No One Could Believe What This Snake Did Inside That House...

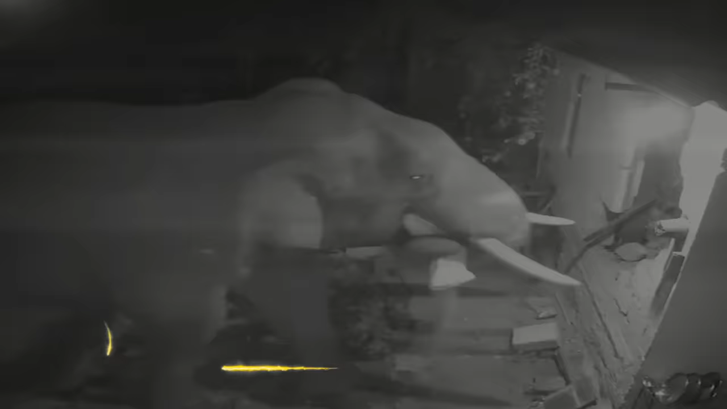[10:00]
Elephant's Late Night Snack Last year in June, somewhere in southern India,
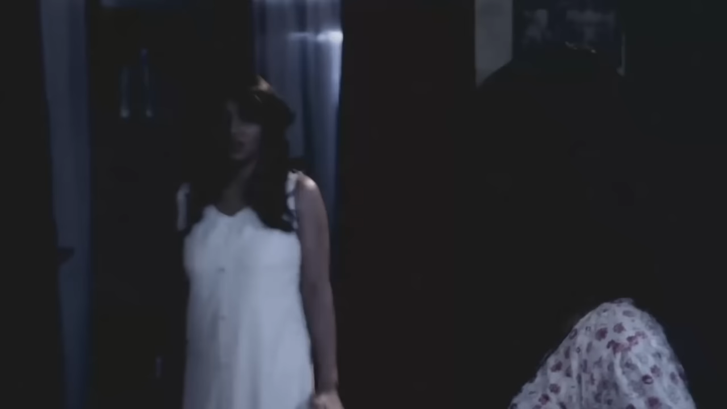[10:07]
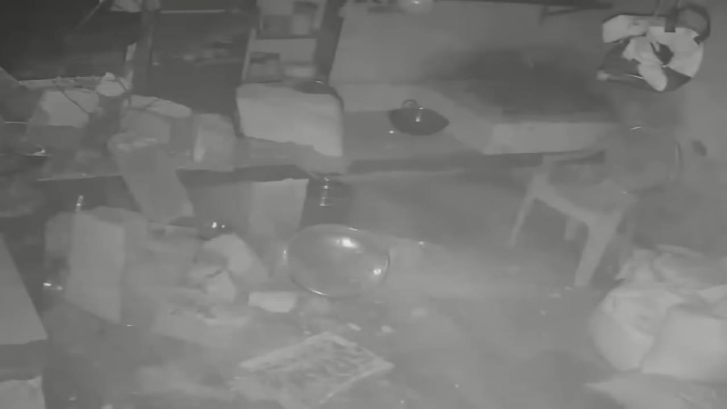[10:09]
a family heard a loud noise at night and were shocked to discover that their kitchen was almost destroyed.
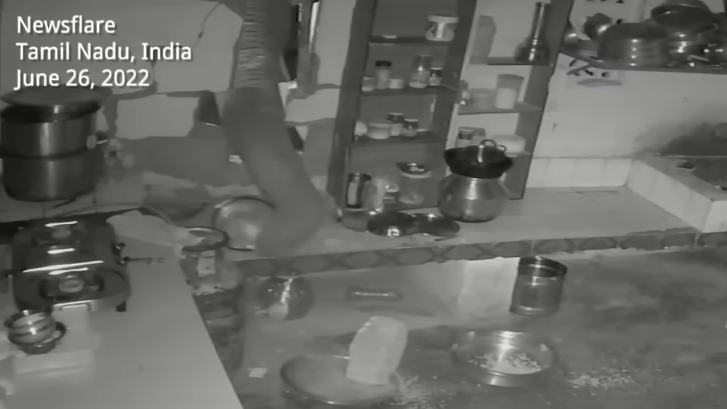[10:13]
Upon investigating, it was found that the culprit was none other than a giant elephant who was probably looking for a late night snack. So to get the meal, it decided to smash the wall of the kitchen and steal whatever food it found inside. This hefty mammal might have gotten a handful of meals, but the poor homeowner had to pay a huge amount to repair the damage caused by the elephant's late night feast.
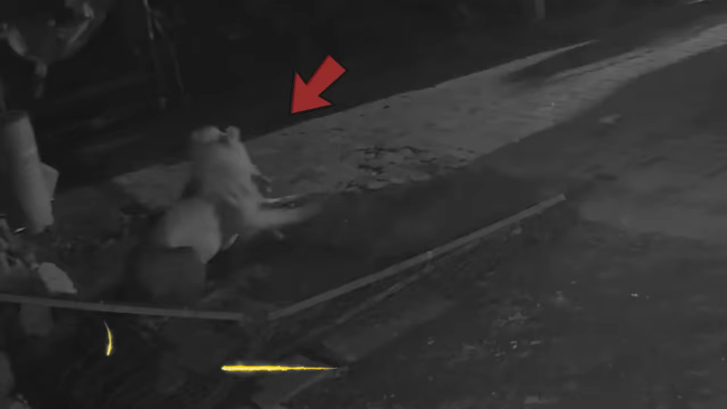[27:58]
Lion charged cattle A horrific CCTV footage was
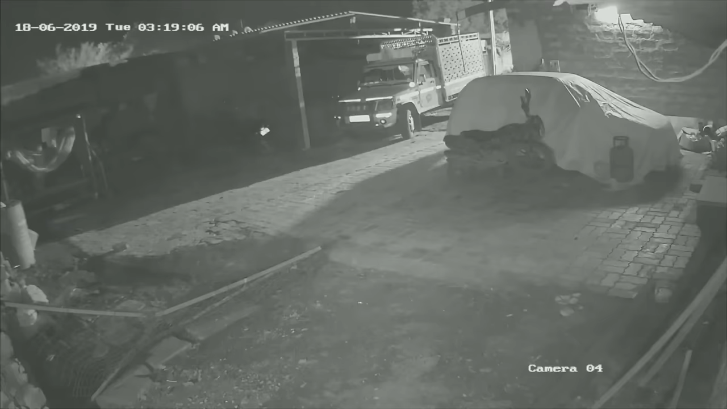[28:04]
captured in India when a lion entered a house and struck the domestic cattle. The male lion entered the shed in the middle of the night, and the owner was alerted by the noise. He began charging the lion with his stick. But the ferocious lion had already caused the demise of a young calf. The animal was later captured by the forest department. Surely the lion got his fill. It caused damage to the owner's shed.